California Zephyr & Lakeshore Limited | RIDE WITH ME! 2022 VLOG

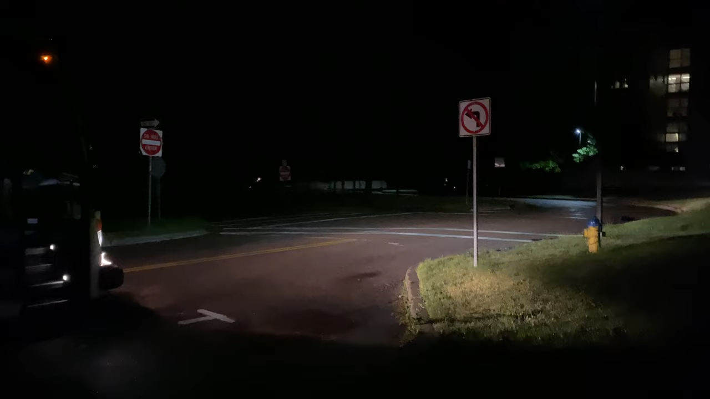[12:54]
It is like pitch black out here and you cannot see me, but we finally made it to Middlebury.